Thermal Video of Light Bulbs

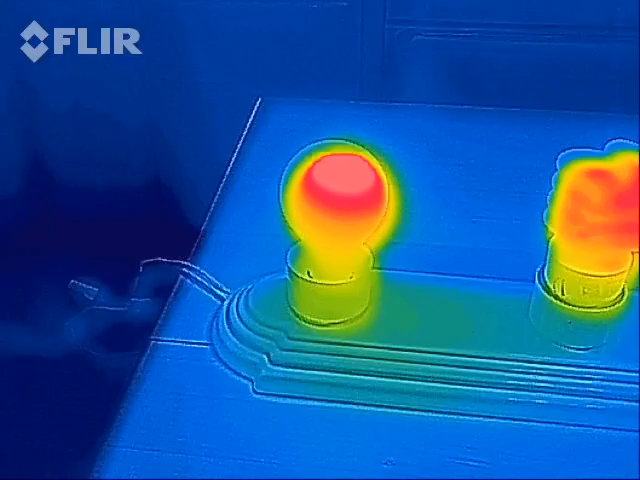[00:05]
In front of us we have three light bulbs. Over here this is a 60 watt incandescent bulb. Then in the middle we have
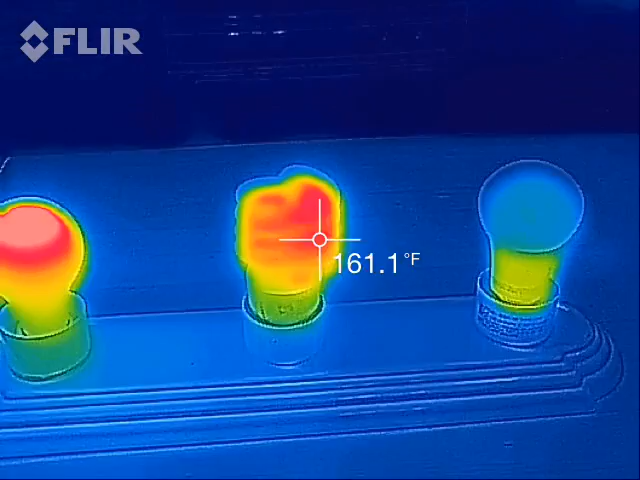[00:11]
On screen: spot 161.1°F
a 23 watt compact fluorescent bulb and on the right we
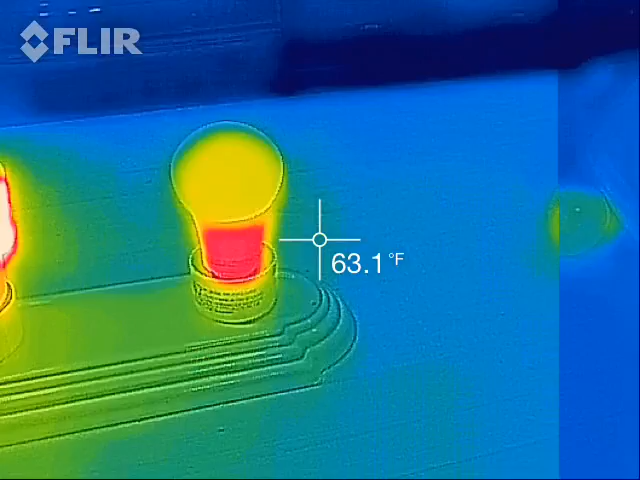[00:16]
On screen: spot 63.1°F
have a 8.7 watt LED bulb.
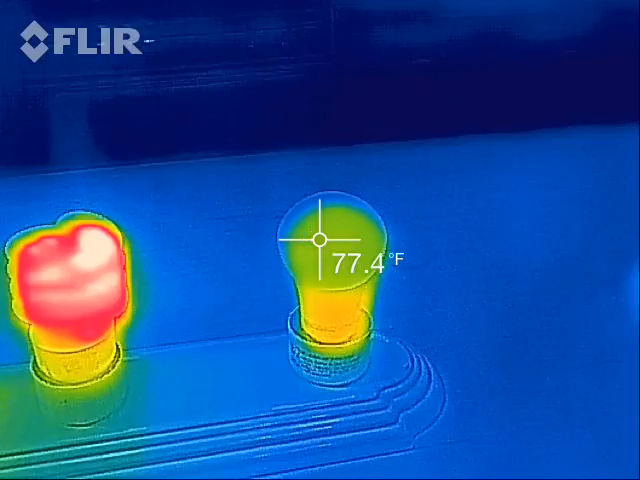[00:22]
On screen: spot 77.4°F
The LED bulb, the surface of it is not much more than room temperature. It feels maybe ever so slightly warm.
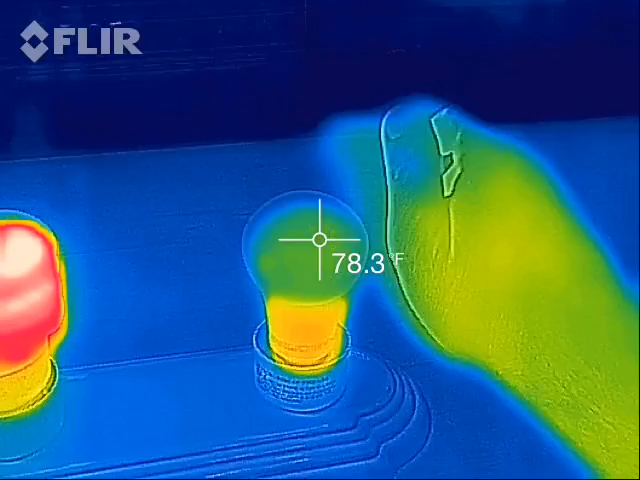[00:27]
On screen: spot 78.3°F
In fact the base of it is actually warmer than the the bulb part.
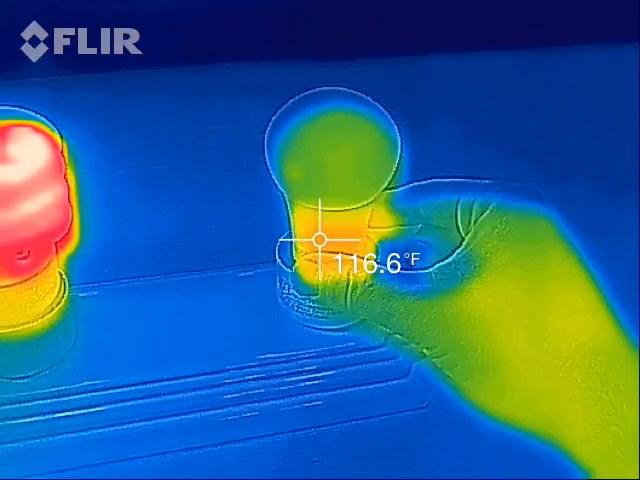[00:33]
On screen: spot 116.6°F
It just feels just a little warm, nothing to it. The CFL, the base of it is actually relatively warm.
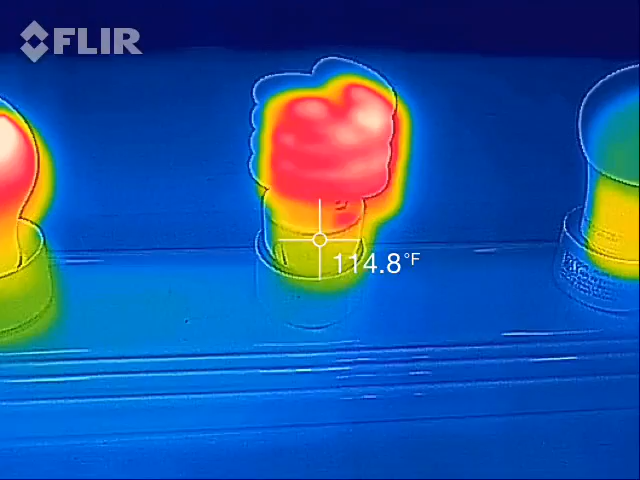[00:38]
On screen: spot 114.8°F
That's ceramic,
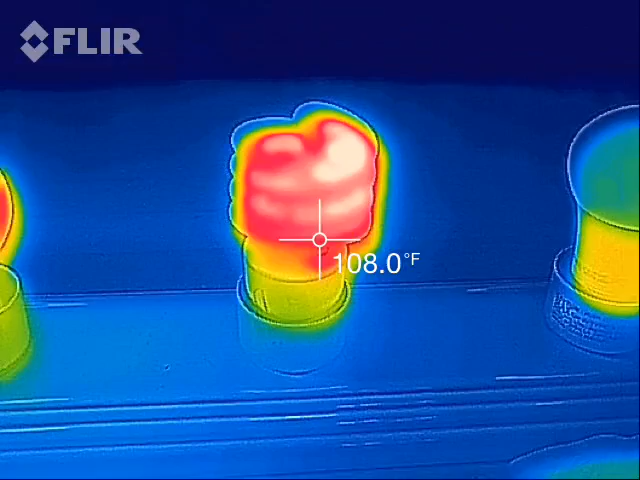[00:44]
On screen: spot 108.0°F
feels pretty warm and looking at the thermal scan I can tell that the CFL bulb itself is actually pretty hot.
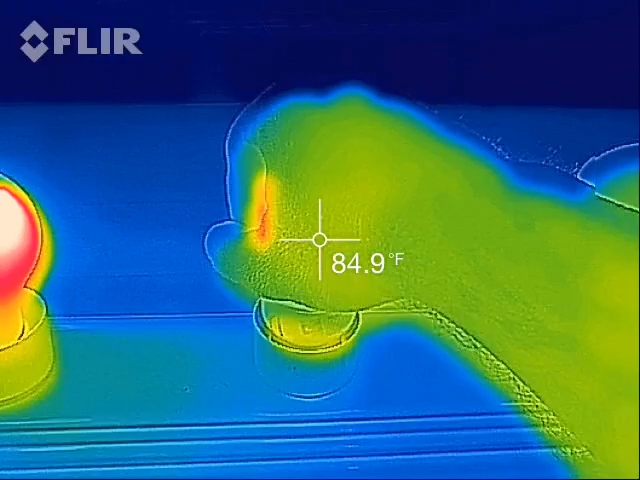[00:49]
On screen: spot 84.9°F
I can touch it but I don't want to for very long.
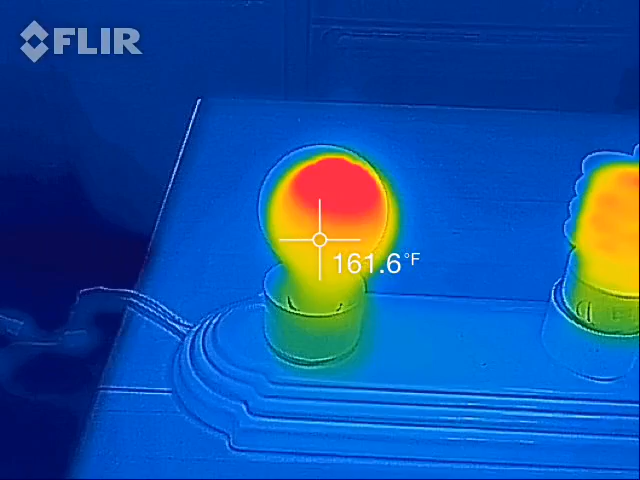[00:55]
On screen: spot 161.6°F
Now on the other hand here's our incandescent bulb on the end and if I get all three
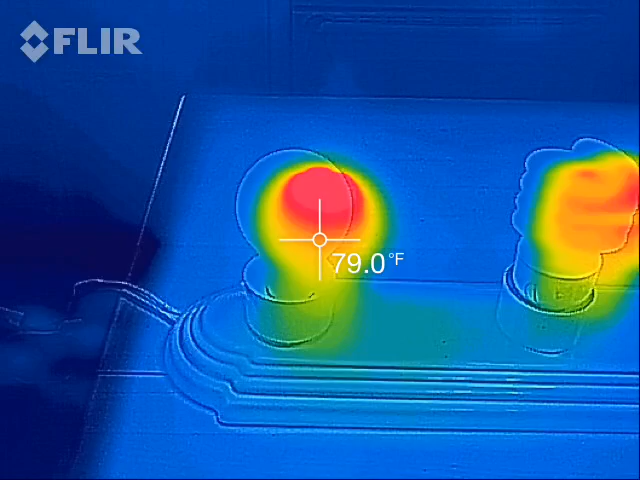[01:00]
On screen: spot 79.0°F
bulbs in the shot at the same time you can see that the
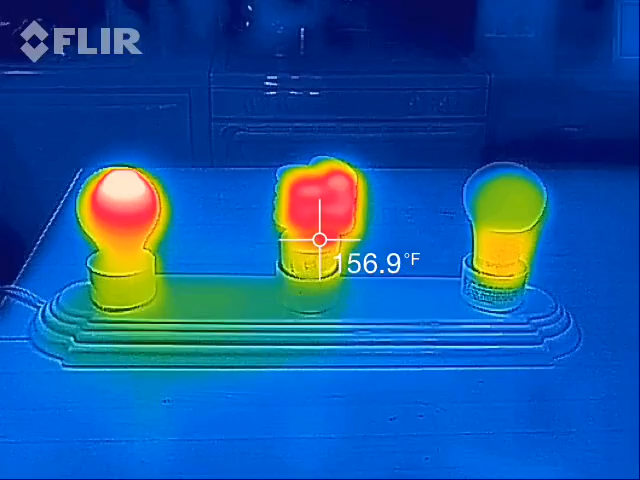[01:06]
On screen: spot 156.9°F
the white hot on the top that's very hot there that's clocking in at over
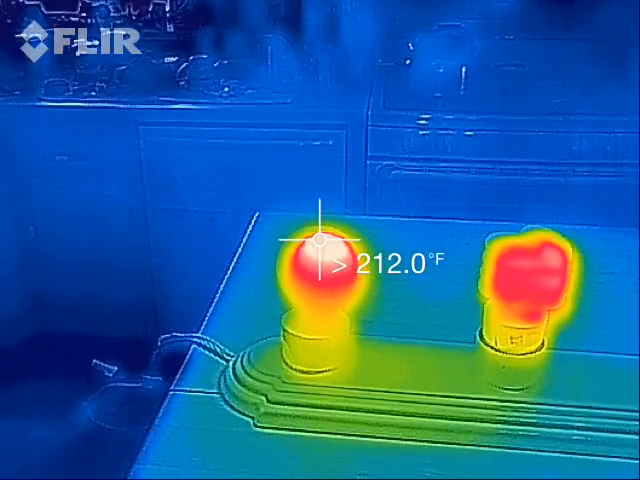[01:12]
what this meter can read compared to the other bulbs here.
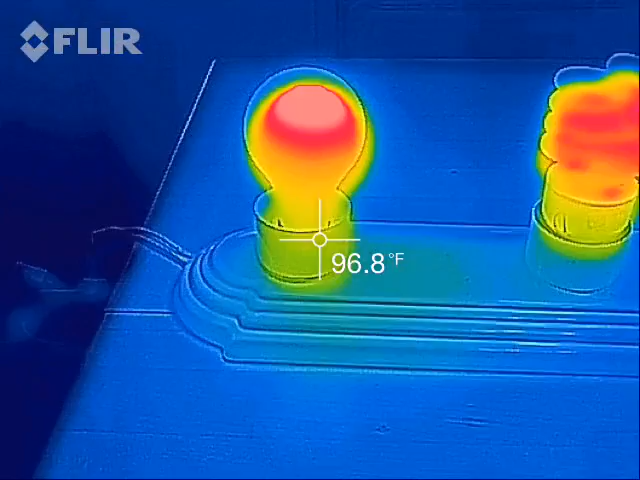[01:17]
On screen: spot 96.8°F
Even the base of it, this is just the metal collar that goes around the bulb, is fairly warm to the touch.
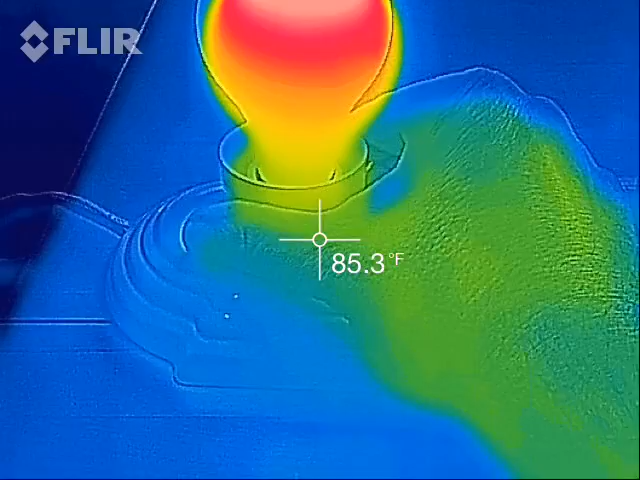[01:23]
On screen: spot 85.3°F
I mean this really radiates out some heat and
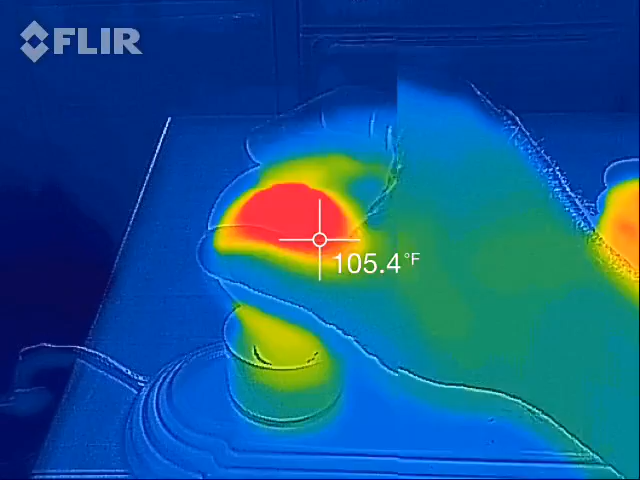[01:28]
On screen: spot 105.4°F
I can only touch that bulb for just a moment without getting burned.
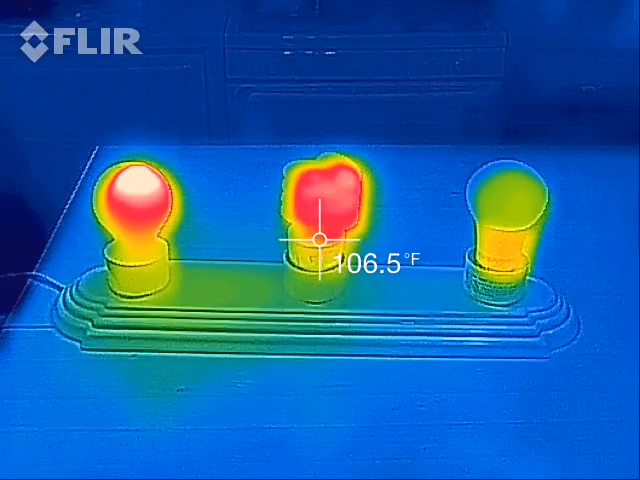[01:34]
On screen: spot 106.5°F
So that's what a 60 watt incandescent, a 23 watt CFL,
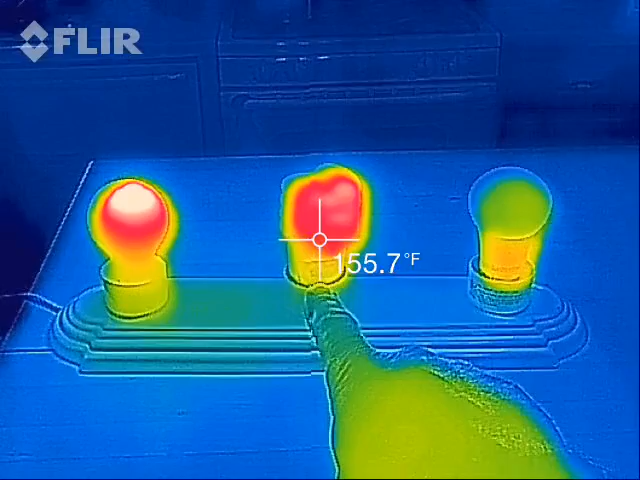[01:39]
On screen: spot 155.7°F
and a 8.7 watt LED light bulb look like to a thermal camera.